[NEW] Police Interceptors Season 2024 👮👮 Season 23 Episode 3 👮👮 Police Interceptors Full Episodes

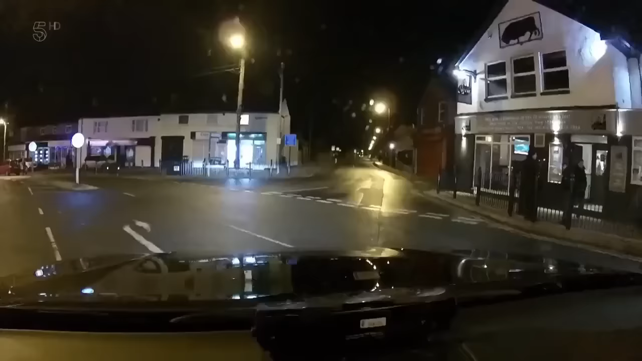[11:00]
Going for it. We're in pursuit. We're in pursuit. It's going for it. Is it already? Yep.
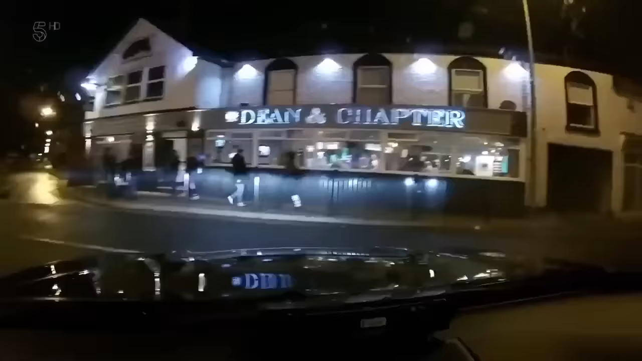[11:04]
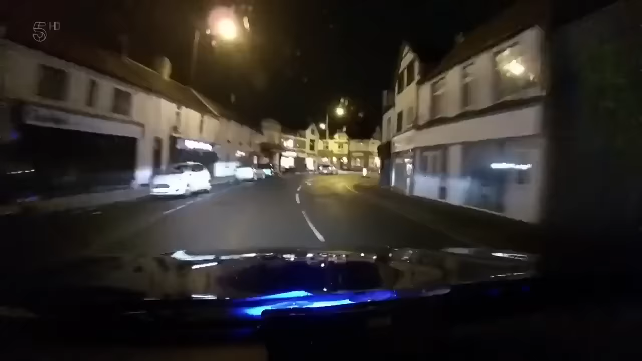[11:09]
LA front 313, Fox for Edge. Jacko buries his size 9 and soon has the Astra in his sights. Hello, we've got a vehicle pursuit for real if anybody's able to assist. Hello, the vehicle just flew through Ferry Hill.
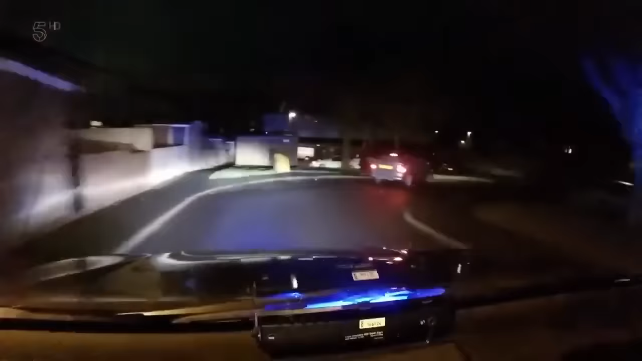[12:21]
The driver is clearly lacking experience as he loses it on another corner. Where we are? Not sure. Still shown as Bransworth Road. But he thinks he's a rally driver and tries to pull another handbrake turn. Zero. Still low risk, no vehicles about, road conditions are fine. But it's one too many and finally loses control and he's off on foot. Jacko's after him like a greyhound out of a trap.
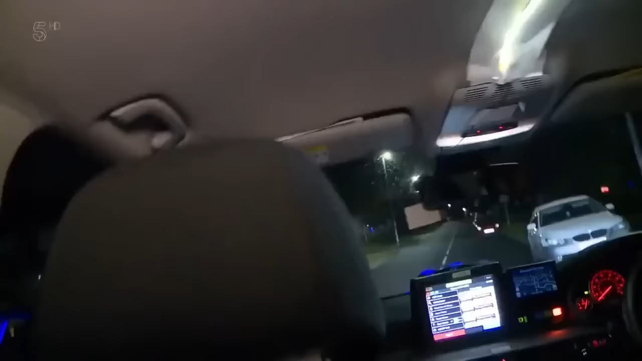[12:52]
Our cameraman's stuck in the back of the cop car.
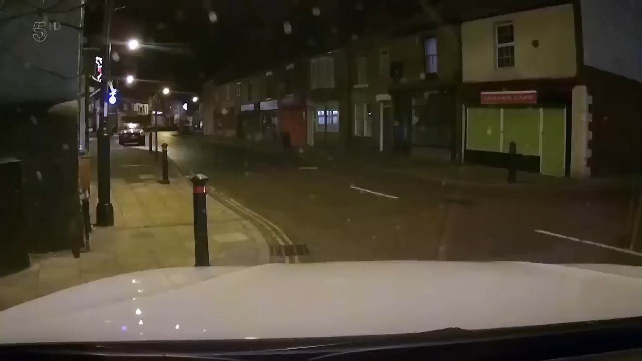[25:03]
If you don't look, you don't find here. It's a bitter northeast night, which makes drink driving even more likely. Nobody wants to stand out waiting for a taxi in this weather.
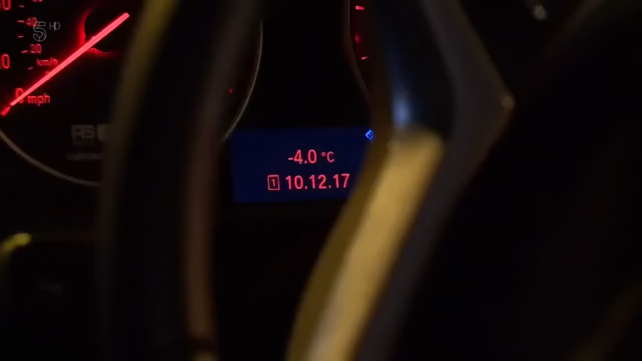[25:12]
It is -4, and sometimes people take the risk even though it's only a short walk home. Jacko's hunch proves spot on. As seconds later, a man jumps into the driver's seat and speeds off. He's quick round there.
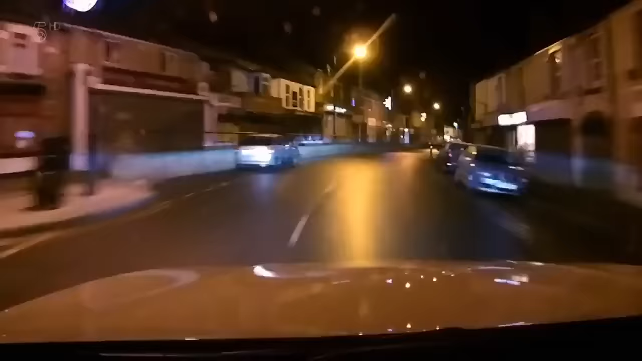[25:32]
And in the words of Jacko and Rachel, it's a pursuit. It's a pursuit.
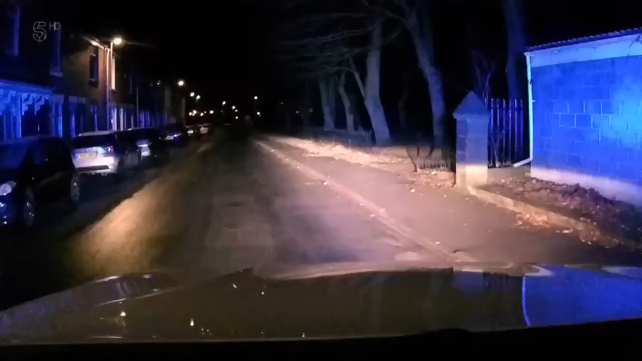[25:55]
The motor has headed into a maze of residential streets, and Jacko has to guess where it's gone.
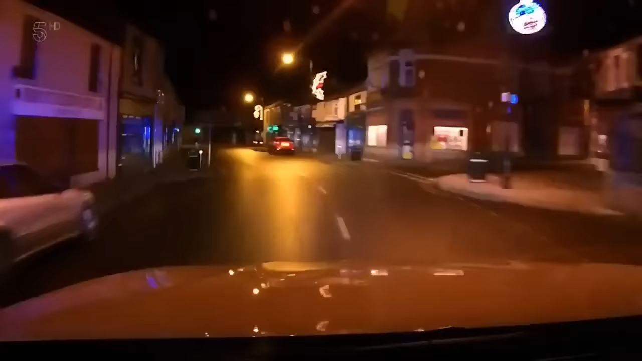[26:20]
It's a total loss presently. It was dark-coloured Passat estate, I believe. Jacko may have lost sight of the car, but he's hopeful someone else can locate it. Can you get Sheldon CCTV to monitor Church Street and Sheldon?
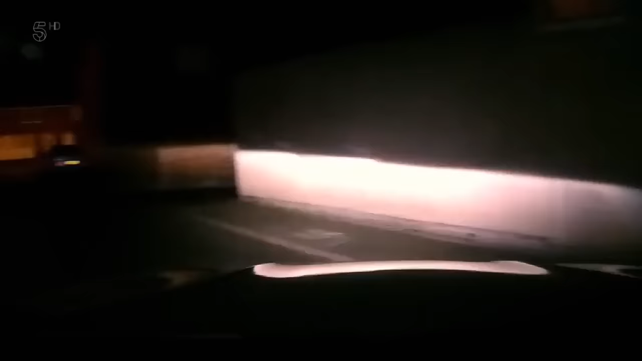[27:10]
As they cruise around the back streets, Jacko spots a car that looks like the runaway. You know, it is a nice stop there, is it?
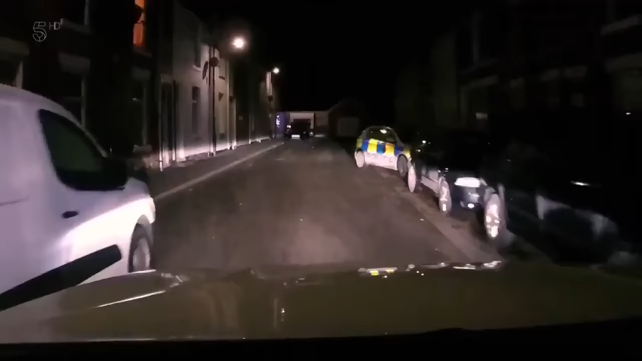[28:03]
And Jacko and Rachel are soon outside.
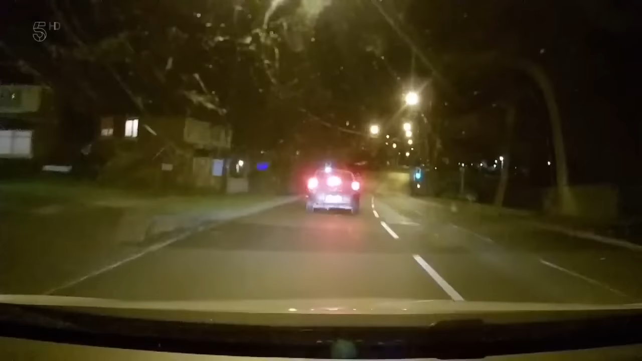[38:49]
And as he scours the streets south of the town centre, he pulls over a Vauxhall, which comes up as having no insurance. It's Vauxhall Victor in Silver. Keeper, give sack, please.
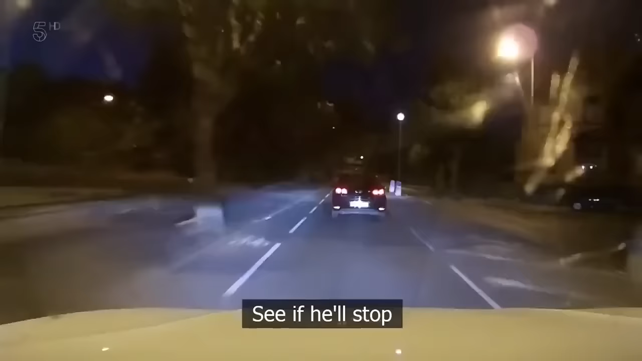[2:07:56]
It's three. He spotted a VW, he wants to give the once over. Hello, you all right? Yeah.
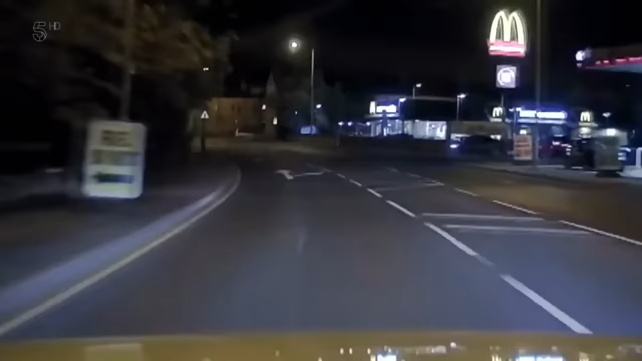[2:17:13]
Is that a Toyota Starlet there? Is that Papa... Oh.
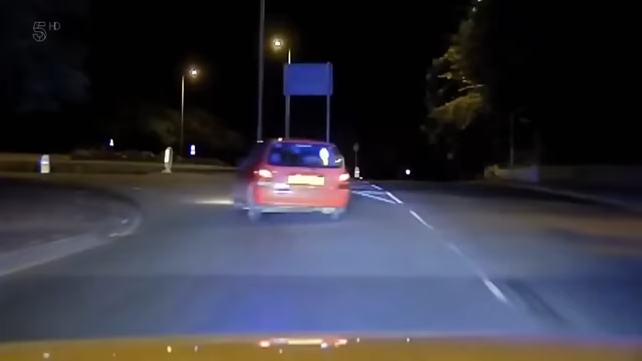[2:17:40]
The 1-litre Toyota is no match for Ben's 3-series Beamer in terms of grunt, so the driver decides to use its size,
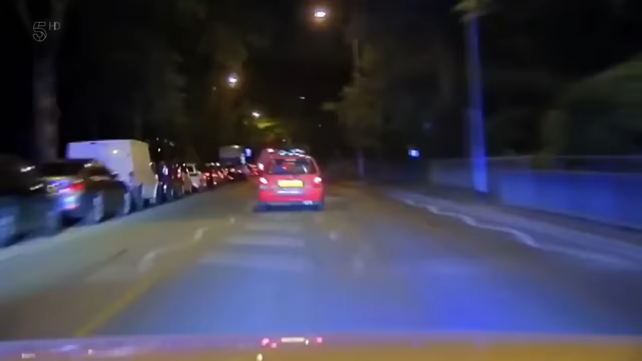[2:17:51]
squeezing in and out of traffic and then taking to the opposite lane. Yeah, speed is 5.0 miles an hour.
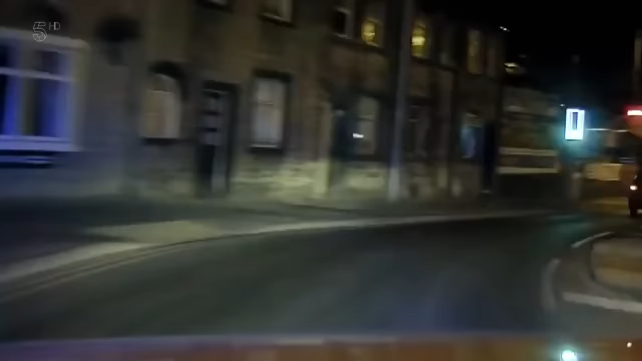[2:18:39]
We're currently at South Street. Left in towards left, Woodhouse. Left. In towards Woodhouse Estate.